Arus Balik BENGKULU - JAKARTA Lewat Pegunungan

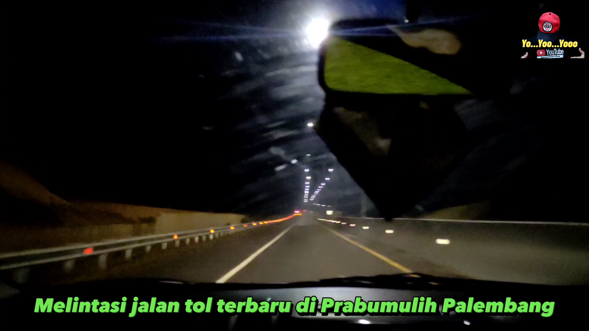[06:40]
Guys, kita melewati gerbang tol Prabu Mulih Palembang menuju ke Kayu Agung Palembang menuju ke Bakauheni dengan jarak tempuh kurang lebih
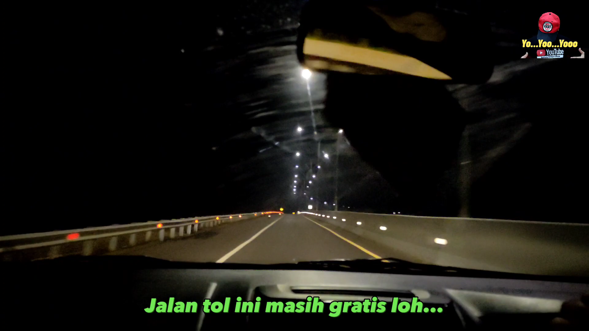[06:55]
430 km karena sudah terintegrasi dari tol Prabu Mulih Palembang sampai ke Bakauheni. Setelah itu kita nyebrang dan cus 3 jam lagi nyampe di rumah. Oke, let's go. Yo yo yo.